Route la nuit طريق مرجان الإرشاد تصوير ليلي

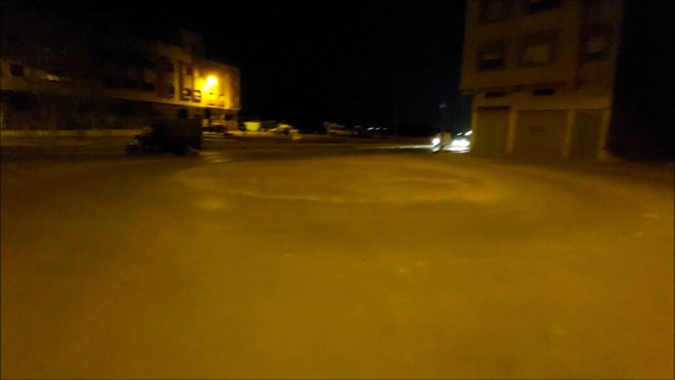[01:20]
كما ترون تمت إزالة الرمبو اللي كان موجود هنا، سنمر من الطريق الجديدة إذا سمحت الظروف بذلك.
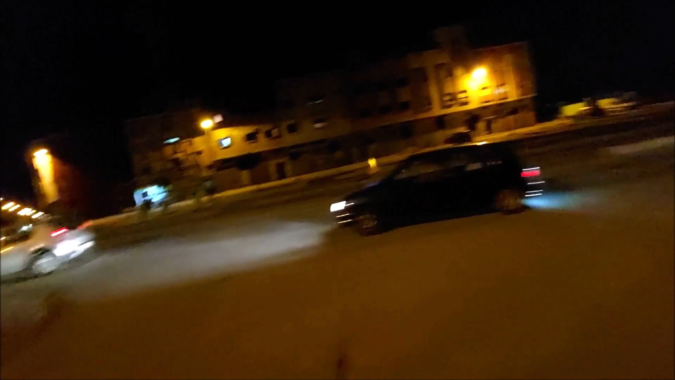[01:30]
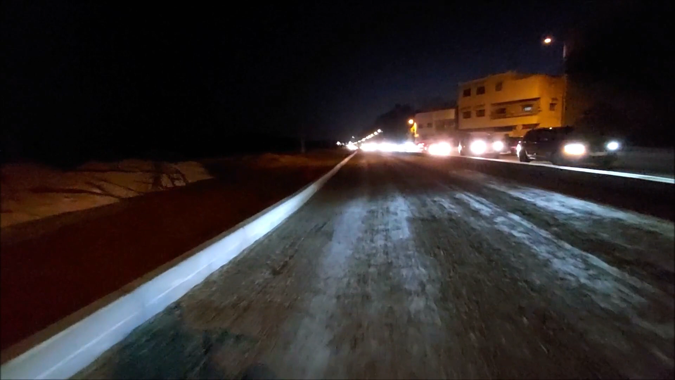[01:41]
والآن وصلنا إلى الرومبو الكبير الذي يتم إنشاؤه هنا.